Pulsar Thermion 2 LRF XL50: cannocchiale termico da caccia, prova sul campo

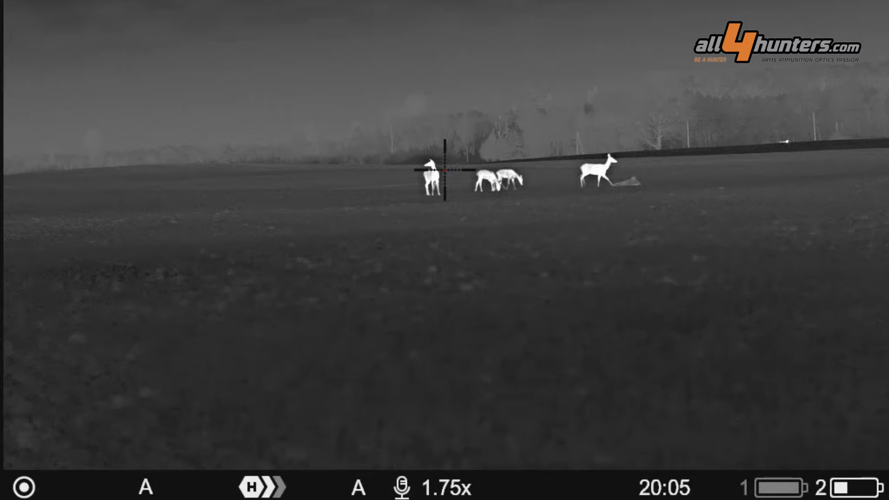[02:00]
termico come questo e per vedere dove con questa temperatura e questo tempo è possibile spingere le prestazioni
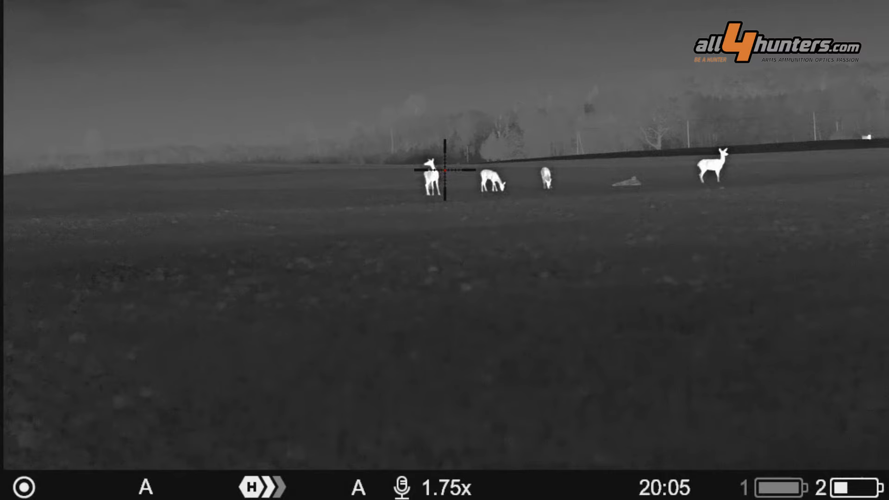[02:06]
dell'incredibile sensore termico del Thermion 2 XL50 La
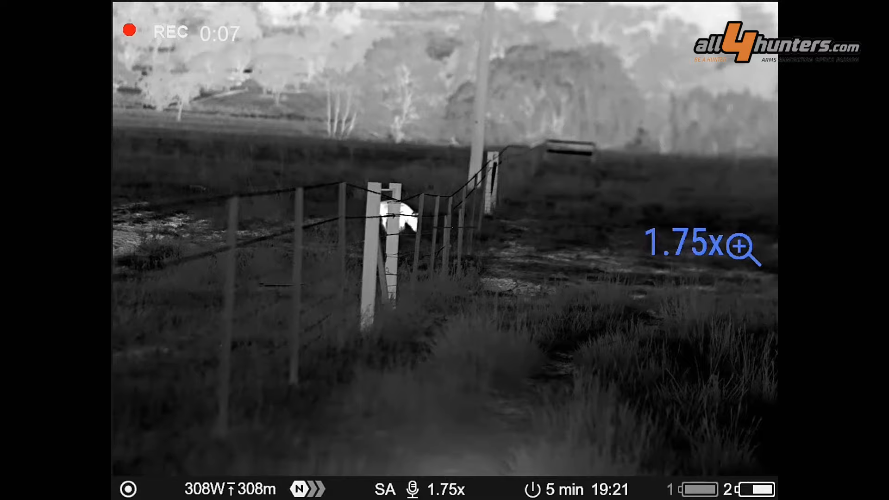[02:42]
1,75 x ovviamente man mano che noi facciamo l'ingrandimento digitale,
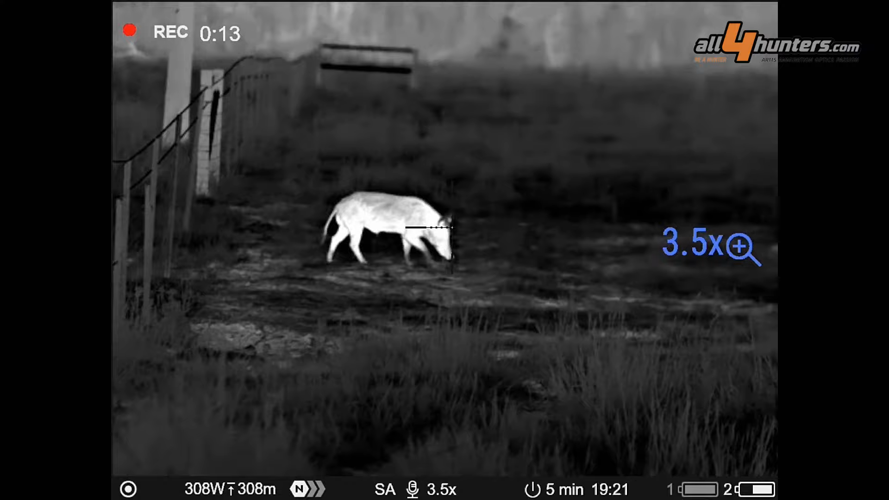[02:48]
lo zoom digitale dell'immagine che in questo modello arriva a 14x,
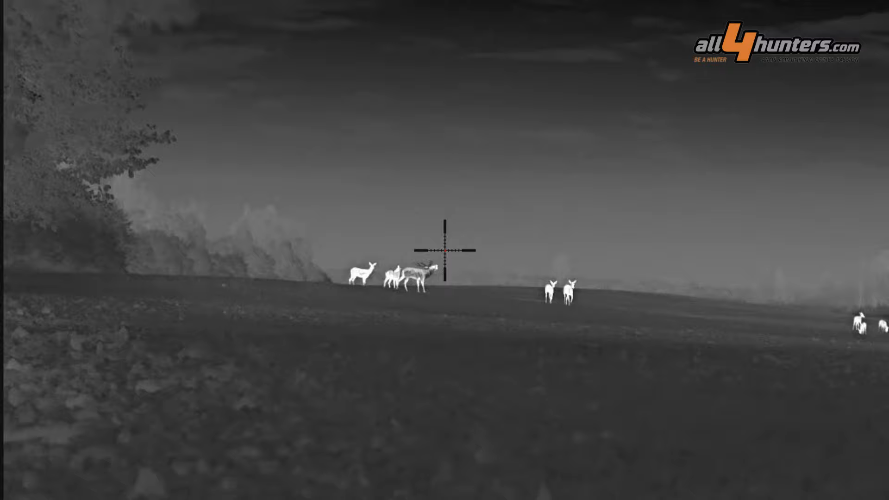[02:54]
la definizione tende a scendere a 14x che è l'ingrandimento massimo noi avremo un rapporto molto più piccolo,
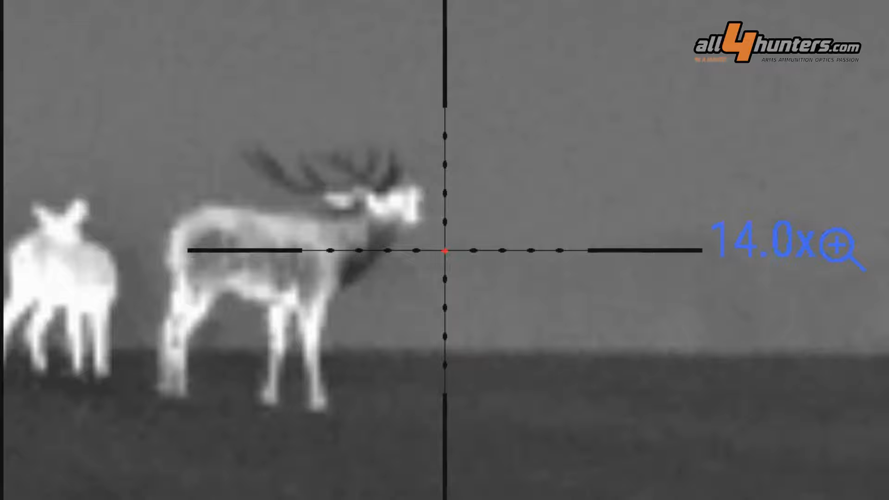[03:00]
andiamo a ingrandire una porzione molto piccola in realtà del sensore quindi la qualità visiva scenderà ma non di molto come potete vedere dal video che abbiamo ripreso tramite il
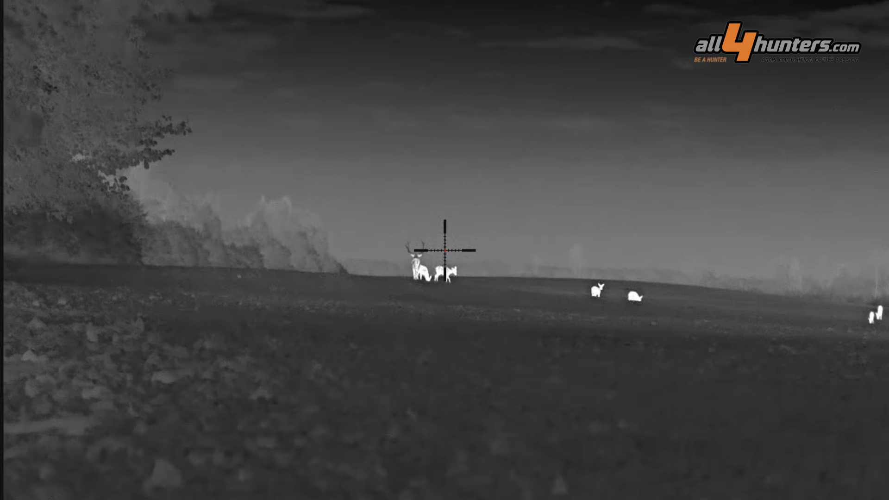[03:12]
registratore digitale incorporato l'app Stream Vision 2 non consente solamente di comandare
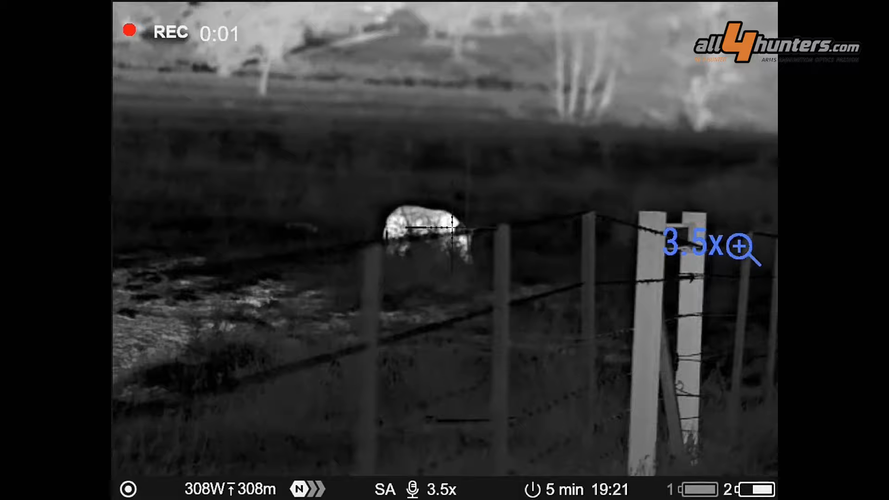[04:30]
del sensore soprattutto dal punto di vista della risoluzione perché dal punto di vista
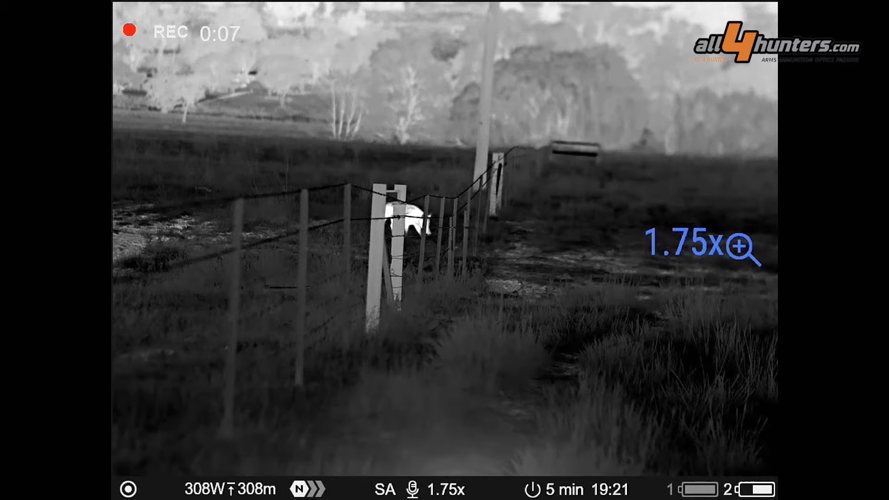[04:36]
della sensibilità è leggermente inferiore del modello da 6,40 e 4,80 ma no, per quanto riguarda soprattutto le prestazioni di calcolo balistico interno e della capacità di misurare la
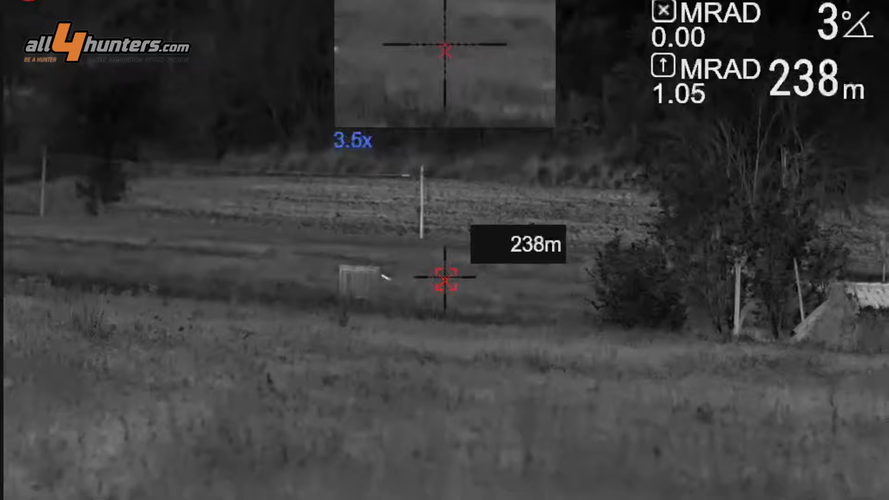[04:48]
distanza e di calcolare la caduta balistica del proiettile di presentarla sul reticolo sotto